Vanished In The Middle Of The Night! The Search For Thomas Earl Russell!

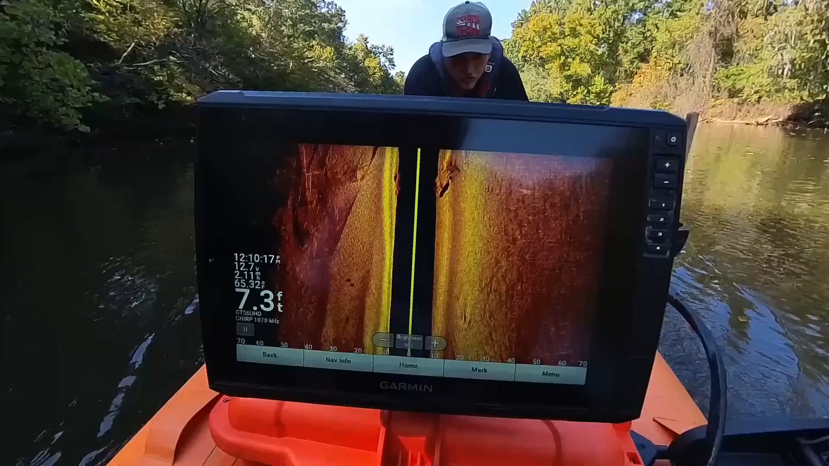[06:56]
well we went right over it kinda it kinda looks like yeah a truck without the bed i mean you can see like the the wheels it just looks like a pile
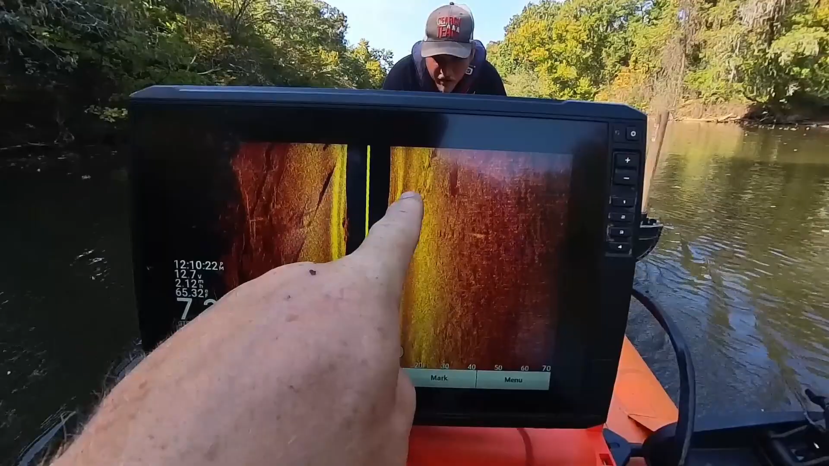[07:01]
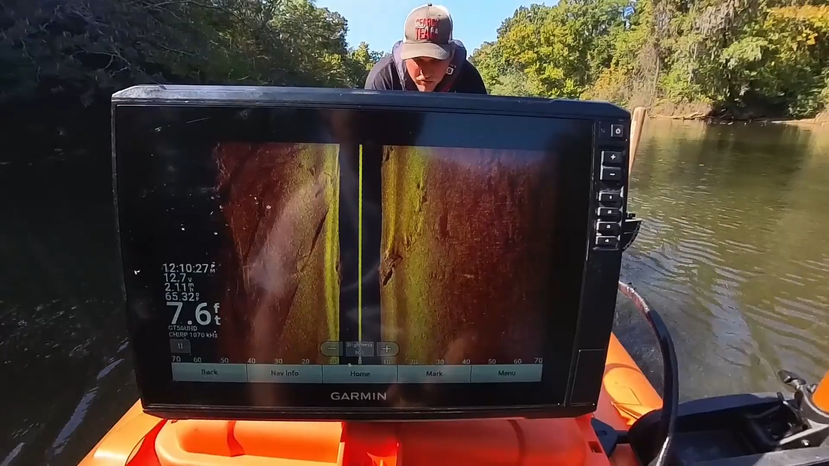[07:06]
On screen: depth 7.6 ft
it might just be a might be a really old truck it might have to look in yeah i think it's a really really old truck see if there's any other cases in this town like missing
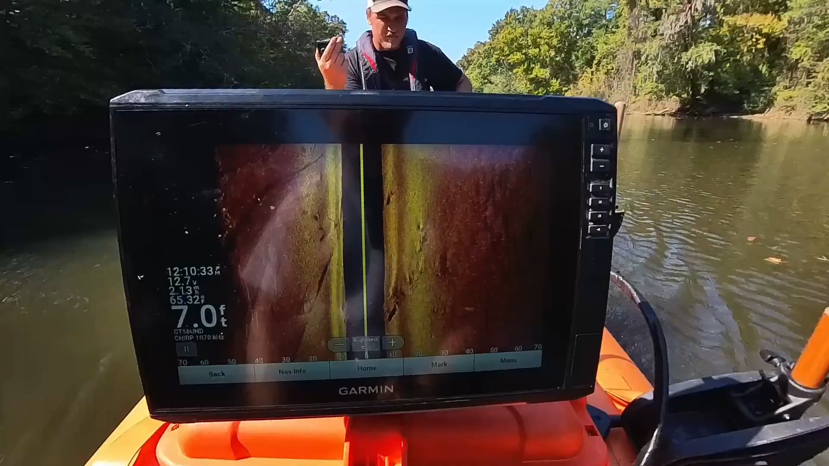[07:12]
On screen: depth 7.0 ft
like old cases i don't know i don't know let's keep going down though and see if there's anything else all right
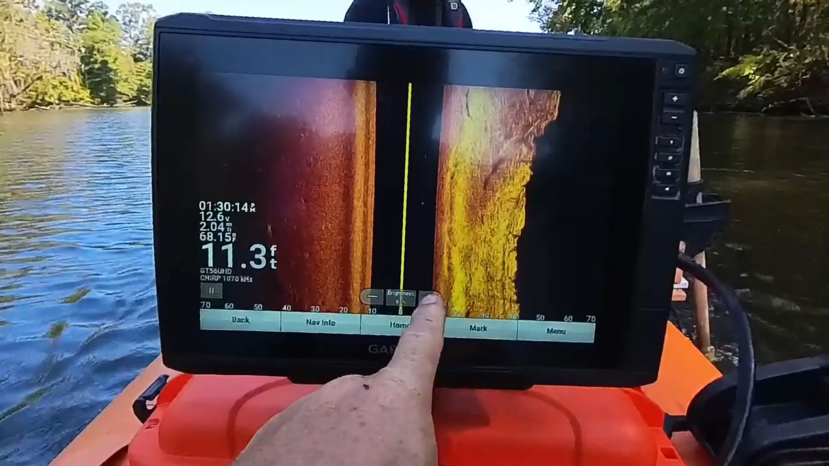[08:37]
On screen: depth 11.3 ft
turn the brightness up a little bit
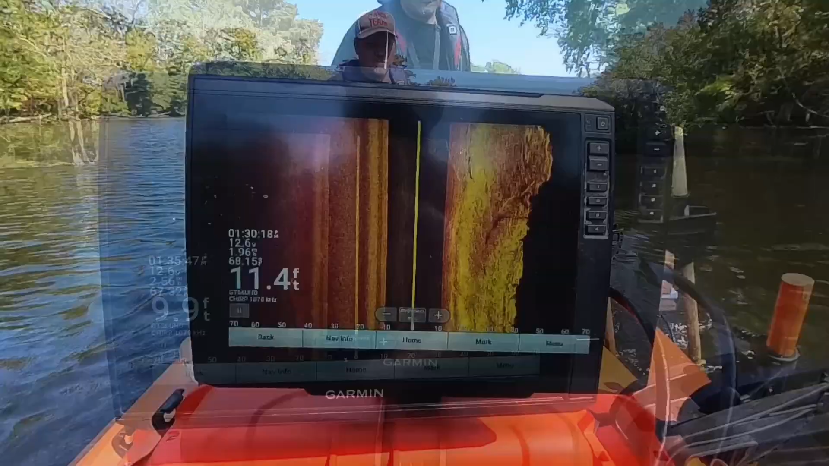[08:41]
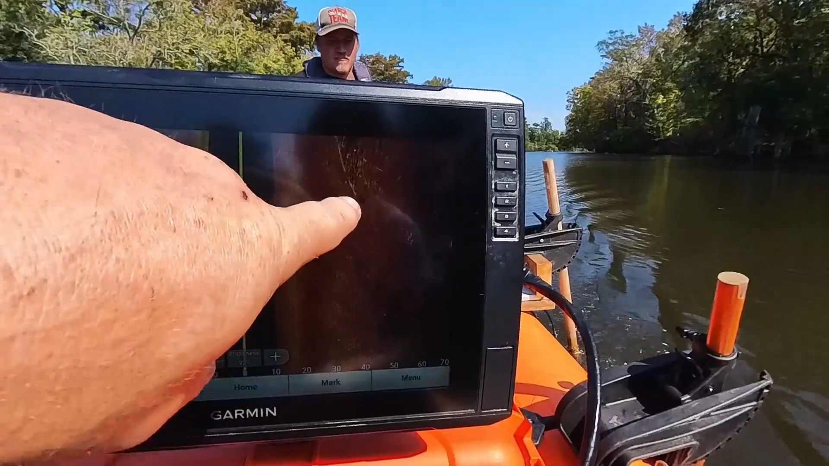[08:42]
all this stuff you're seeing right here that's actually the you know the boat dock right there so that's what that is but even still you can the sonar will shoot underneath it and you can see that there's there's nothing there
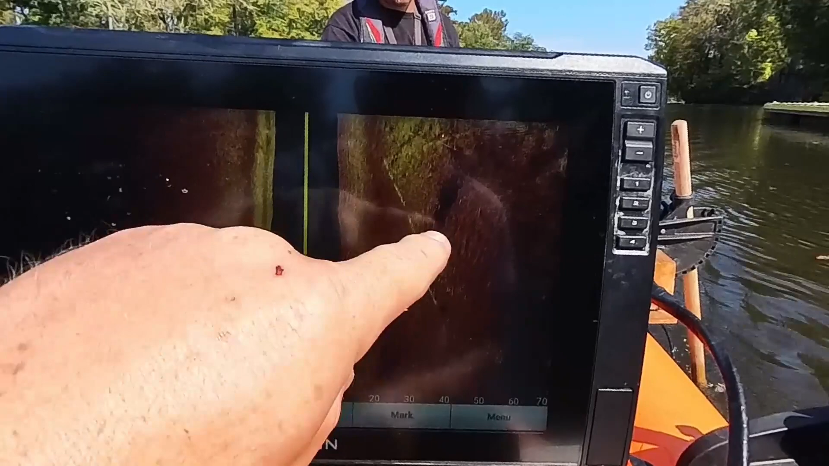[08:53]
unfortunately
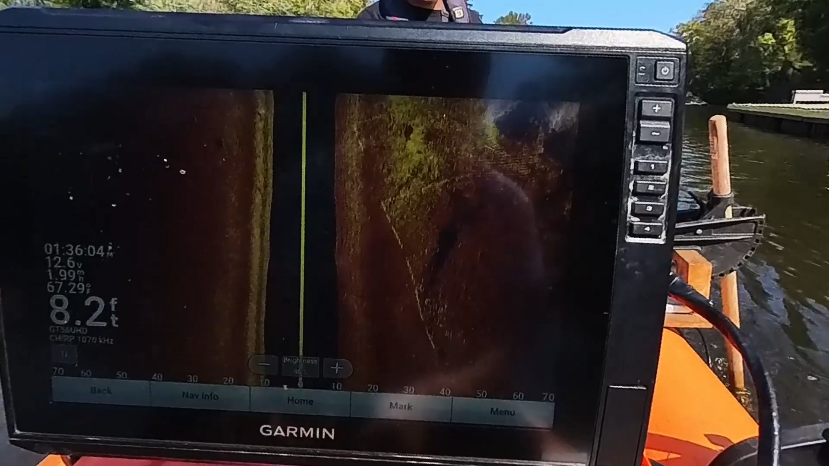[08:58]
On screen: depth 8.2 ft
i see all these lines that's the boat ramp of the rocks that they stack up around it
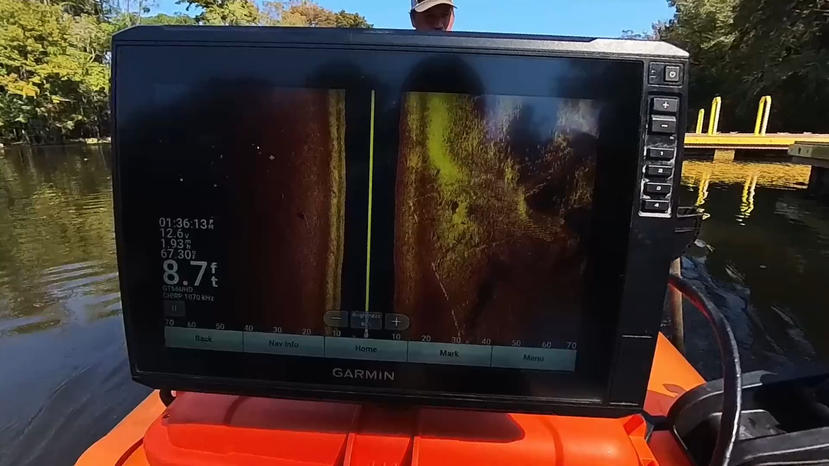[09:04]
On screen: depth 8.7 ft
pretty bright right now i could lower that down a little bit yeah definitely deep enough but no cars right here
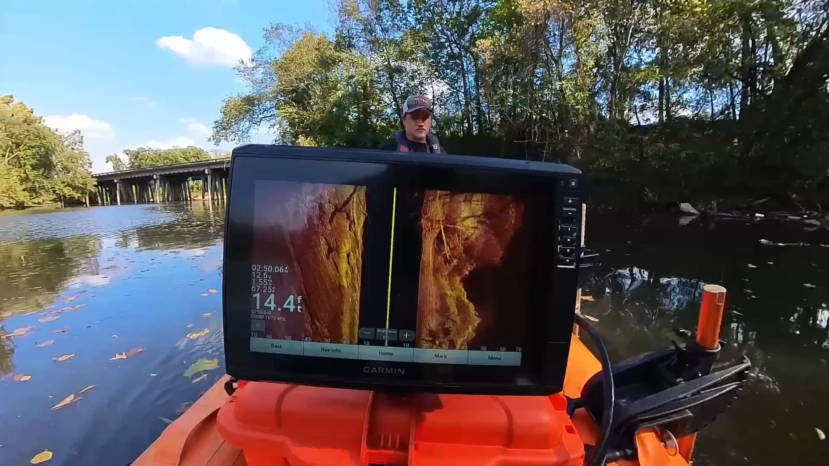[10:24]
man it's messy right there man look at those trees so you can't see much right here but underwater it's like a forest that's cool